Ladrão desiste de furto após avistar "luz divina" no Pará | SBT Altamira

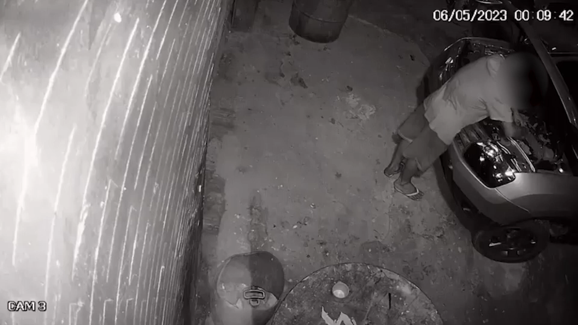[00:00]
A cena foi registrada pelas câmeras de vigilância de um lava-jato no município de Itaituba. Nas imagens, é possível ver que o relógio passava a poucos minutos da meia-noite de sábado,
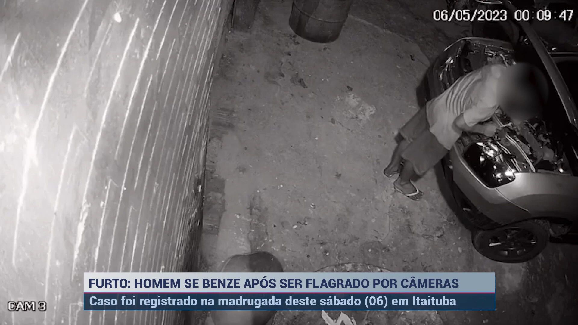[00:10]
quando o suspeito já estava tentando retirar a bateria de uma caminhonete. De acordo com informações apuradas pela nossa equipe de reportagens,